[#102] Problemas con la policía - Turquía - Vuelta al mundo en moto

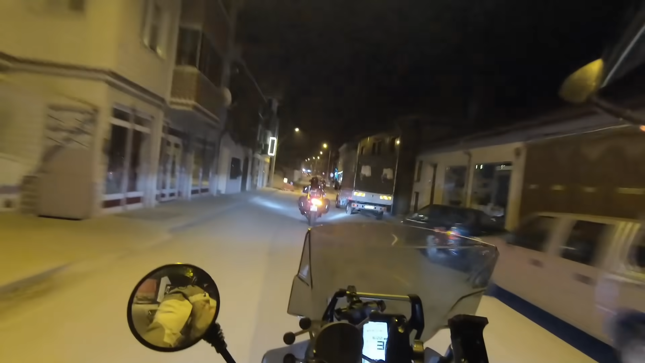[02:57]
Acabamos de salir del centro de la ciudad estamos yendo a la casa de los chicos que hemos conocido aquí nos miremos de ahí y mañana seguiremos viaje bueno,